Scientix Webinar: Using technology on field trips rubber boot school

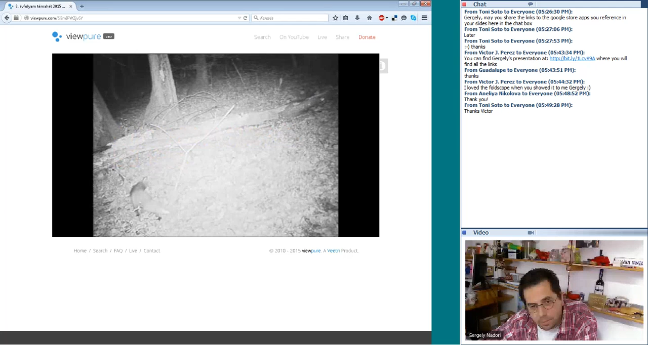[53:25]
usually uh you learn about it that they live in the forest
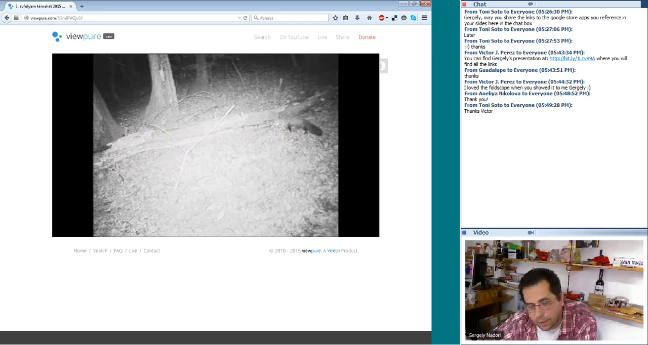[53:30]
but you don't need them and here by uh by putting it at the right place you can see that uh there is a longer here a wild boar is coming and looking around uh yeah it comes and they were really amazed that okay that it is it lives around the camp and and and here it is so this is uh uh one of the uh things that you can use these things for